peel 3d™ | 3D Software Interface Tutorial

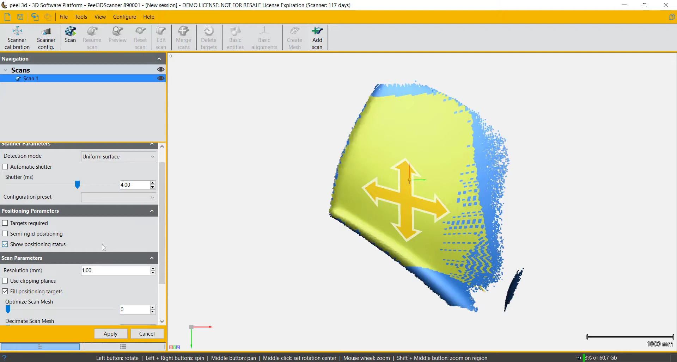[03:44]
Yellow is slippery but acceptable and red will prevent the scanner from capturing data as they could be incorrectly positioned and corrupt the scan data.
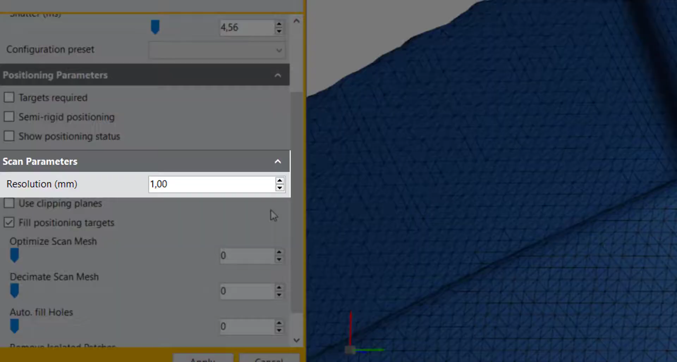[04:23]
This defines the size of the triangles that are going to be used to reconstruct the scan surface. A smaller value will show you more details but require more computer resources.